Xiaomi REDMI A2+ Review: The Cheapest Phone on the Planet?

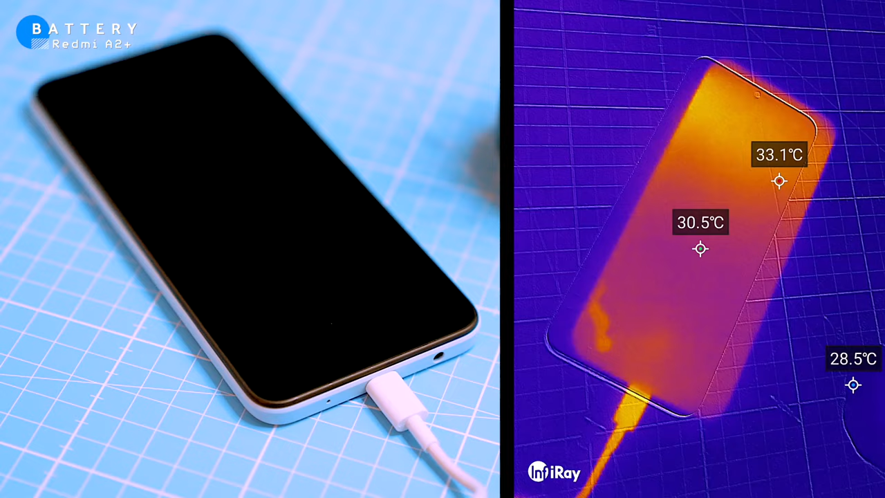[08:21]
Talking of charging, I have checked the temperature when it's charging using the thermal camera, and after around 5 minutes of charging, the phone warms up slightly, up to around 32 degrees Celsius,
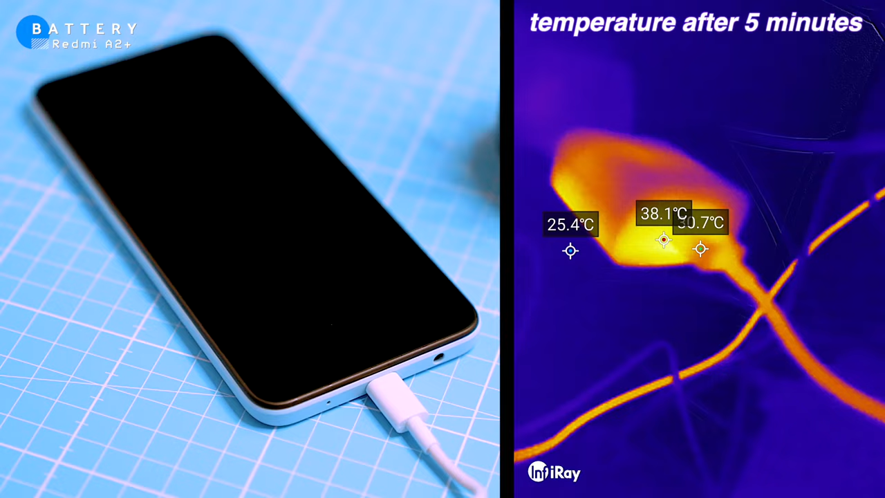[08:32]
while the charger heats up quicker and gets the temperature around 38 degrees Celsius.
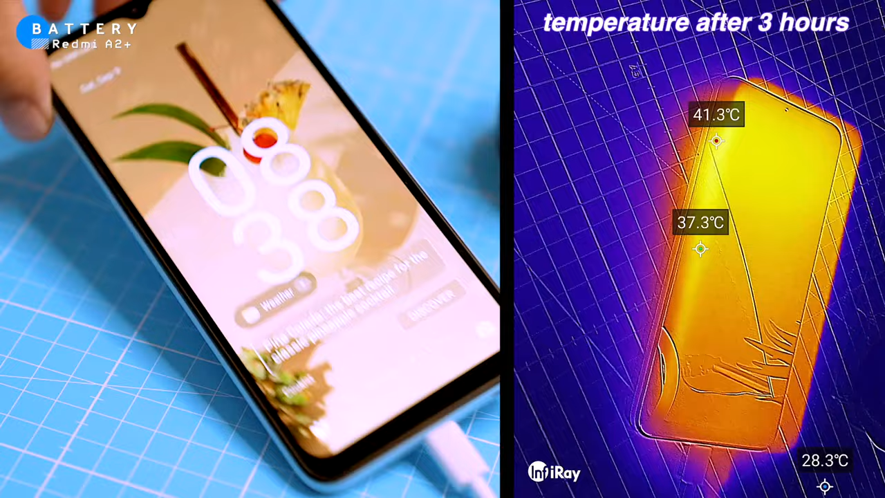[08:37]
On screen: spot 37.3°C, max 41.3°C, min 28.3°C
After around 3 hours of charging, the phone is at 98% and the temperature reached 38 degrees Celsius, which is not too bad.
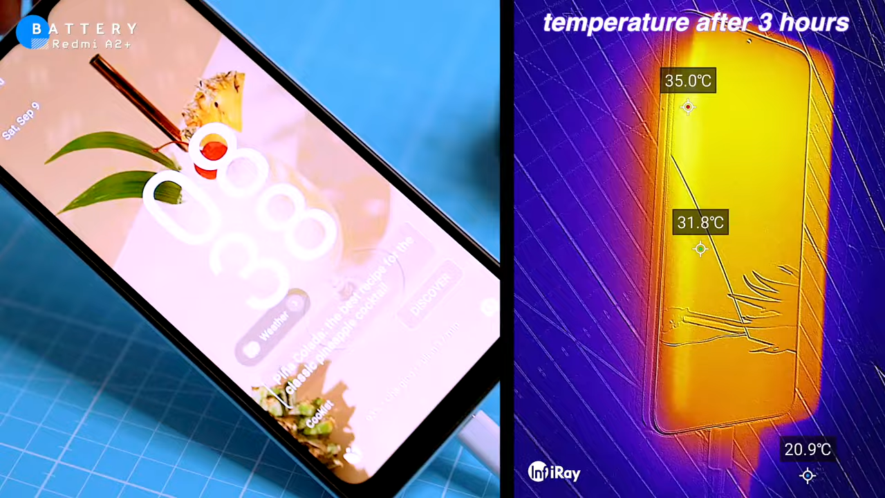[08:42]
On screen: spot 31.8°C
The charger, on the other hand, heats up to as high as 58 degrees Celsius, which is pretty hard considering it's not a fast charger.